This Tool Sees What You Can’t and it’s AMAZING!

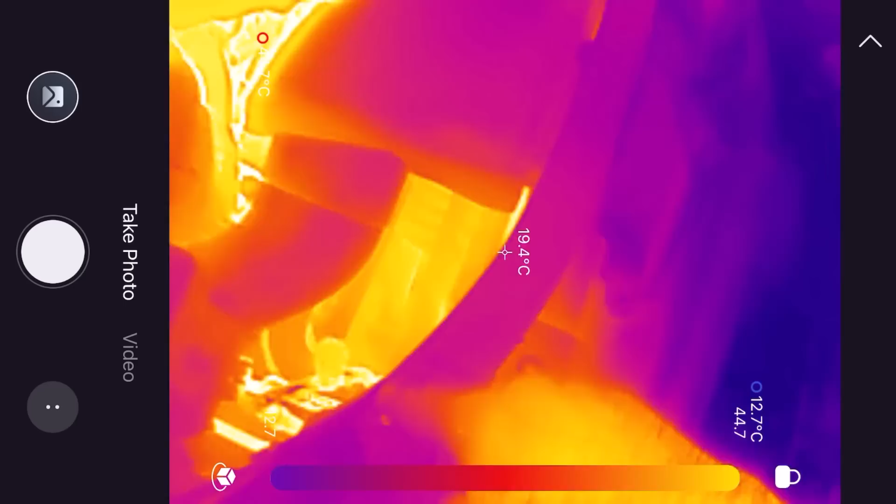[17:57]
On screen: spot 19.4°C
which is which is about normal really and you can kind of just see the condenser down there as well with that fan spinning so that pipe then goes across into the car okay
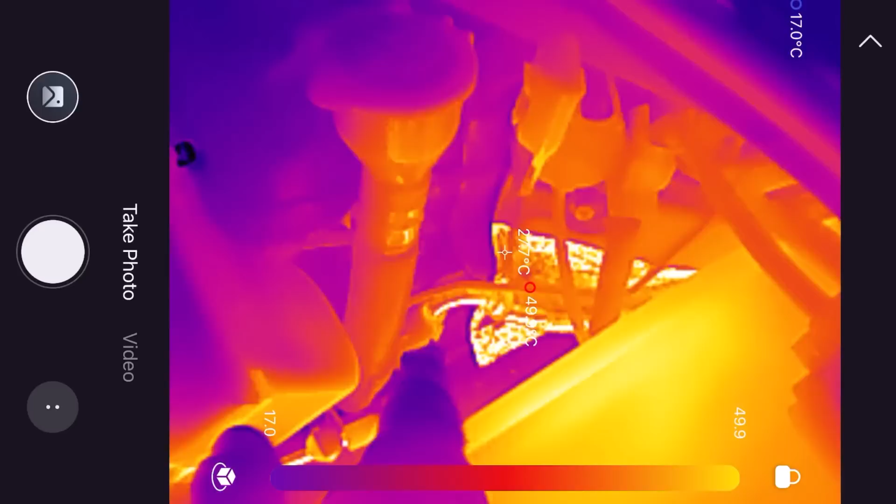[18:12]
so if you get a blockage in that in
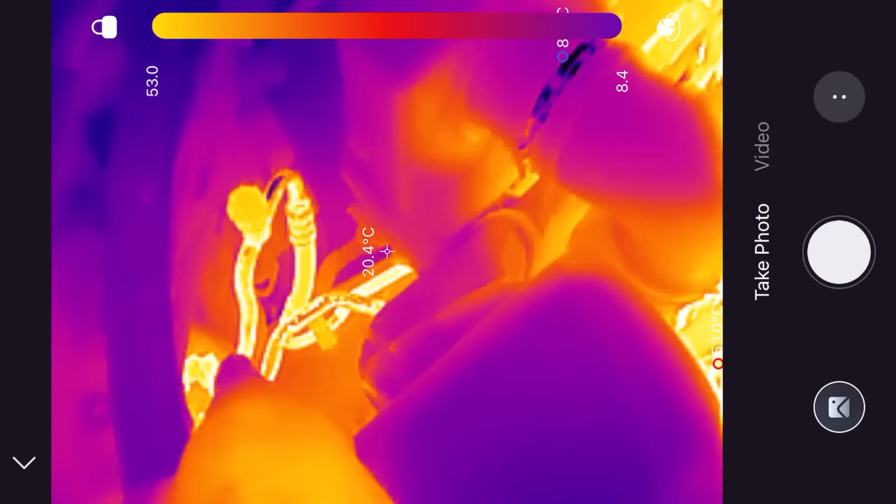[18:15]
On screen: spot 20.4°C
that pipe anywhere you're going to see you know hot on one side and cold on the other okay
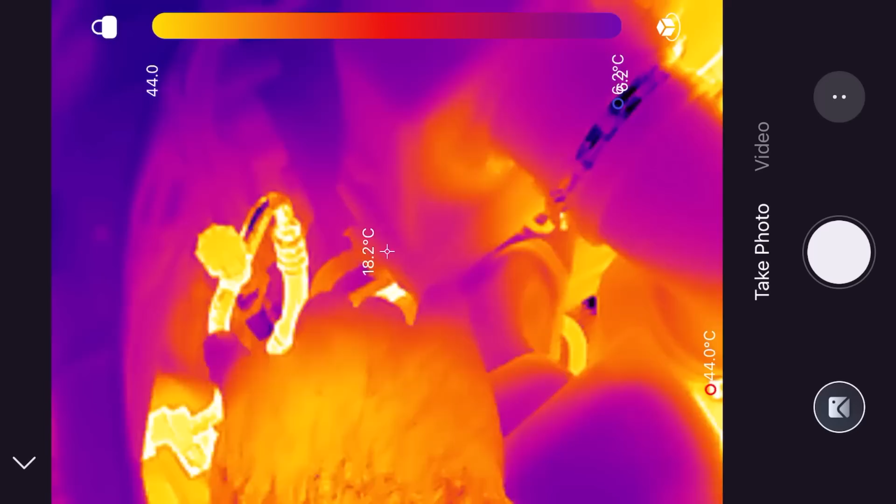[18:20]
On screen: spot 18.2°C, max 44.0°C
if that happens then of course the air conditioning isn't going to work and coming back onto the outlet then this is what what we want this pipe coming back to the compressor should be cold
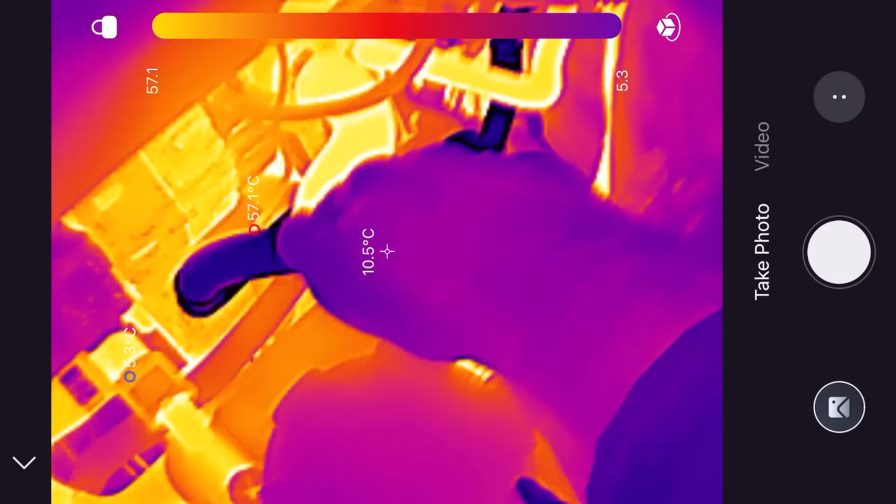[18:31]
On screen: spot 10.5°C
now we can't quite see the expansion valve
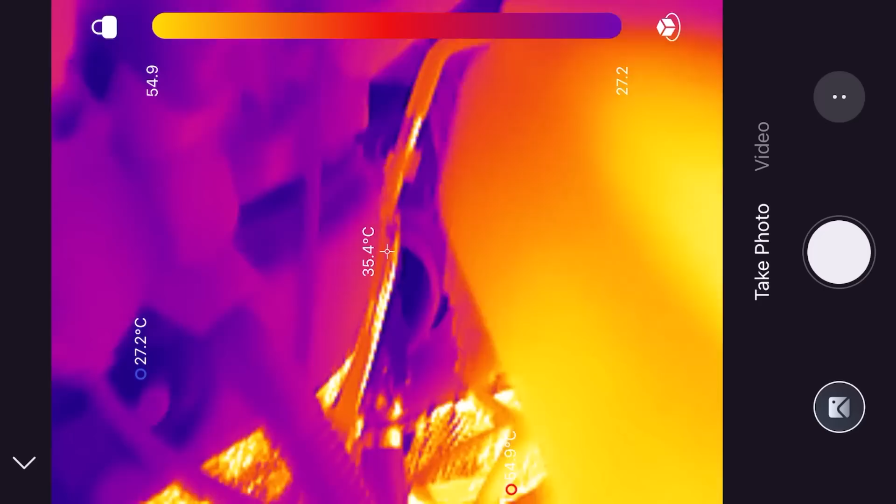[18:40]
On screen: spot 35.4°C
however what you should expect to see on the expansion valve is one side oh we can
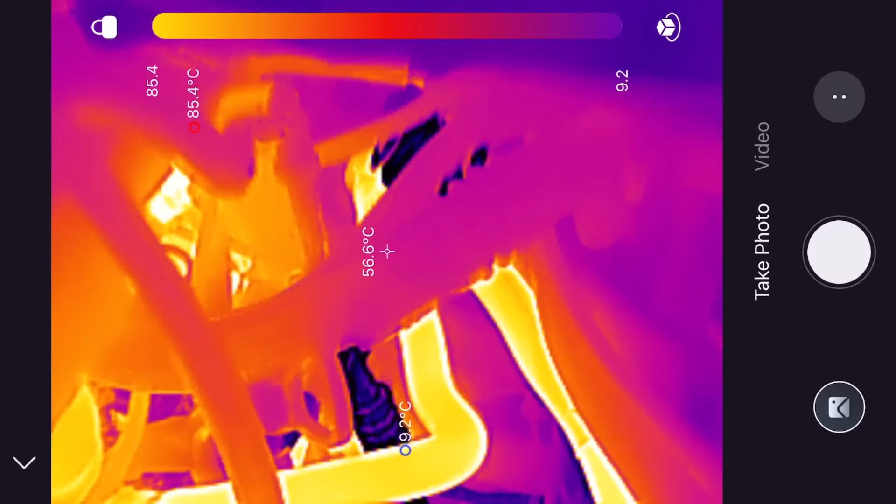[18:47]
On screen: spot 56.6°C, max 85.4°C, min 9.2°C
hot going in and then cold coming out